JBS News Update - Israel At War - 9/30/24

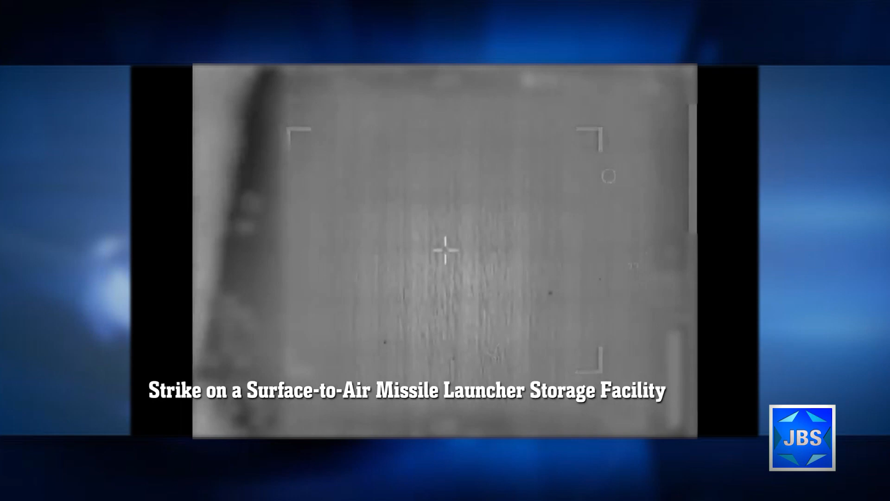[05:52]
noting that the missiles pose a threat to international airspace, and continuing to dismantle the terror group,
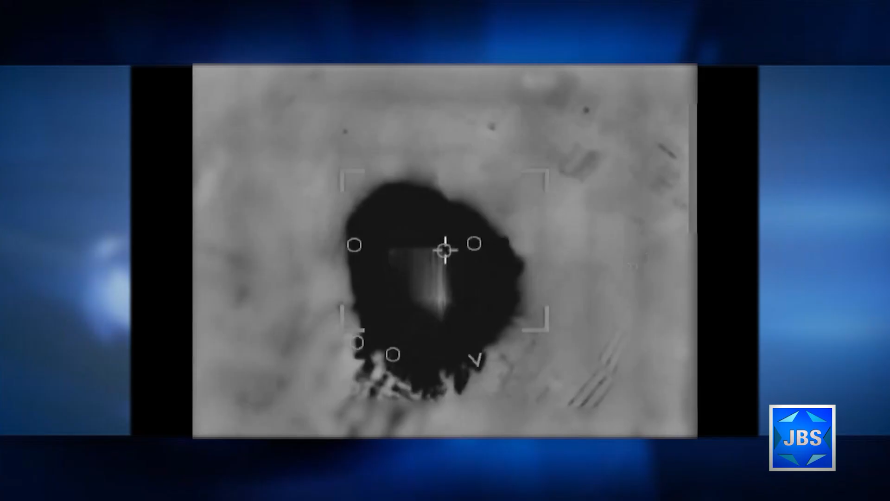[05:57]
taking out a number of additional top terrorists in Lebanon, including the IDF said yesterday,